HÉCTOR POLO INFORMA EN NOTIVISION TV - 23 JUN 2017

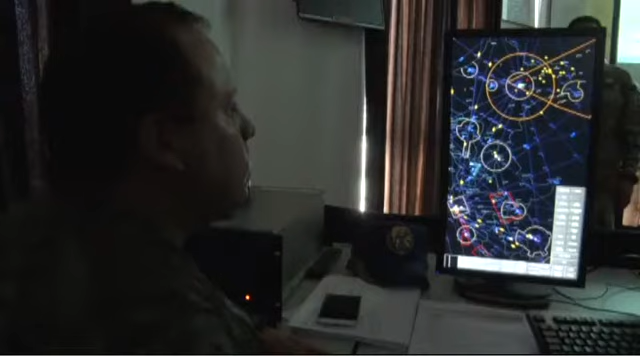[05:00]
El ejercicio Amazonas arrancó el lunes 19 y culminará el jueves con la utilización de radares y naves de vigilancia y control para detener,